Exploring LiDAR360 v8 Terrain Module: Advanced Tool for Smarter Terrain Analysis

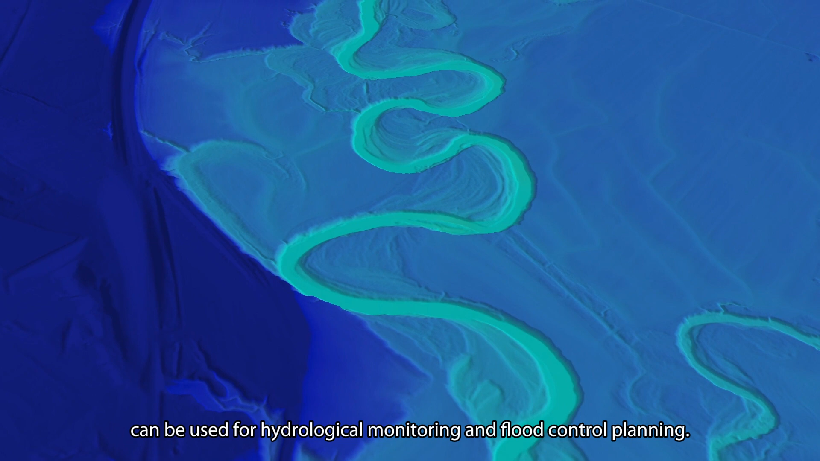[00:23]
It also includes flood analysis,
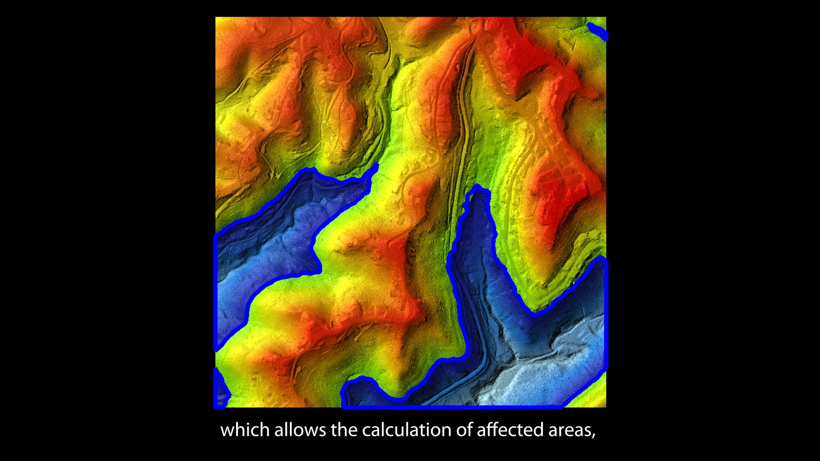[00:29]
which allows the calculation of affected areas, water accumulation volumes, and the number of impacted buildings.